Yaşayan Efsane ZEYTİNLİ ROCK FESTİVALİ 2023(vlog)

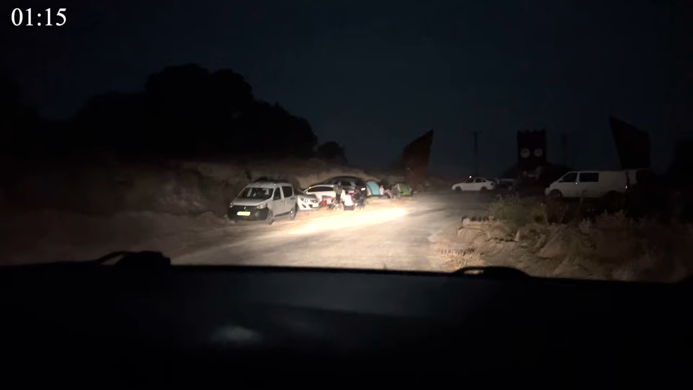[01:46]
Akşamdan almıyorlar. Yarın başlıyor festival. Bu akşam herkes dışarıda böyle bu şekil. Uzunları da kapayalım, arkadaşların gözünü almayalım.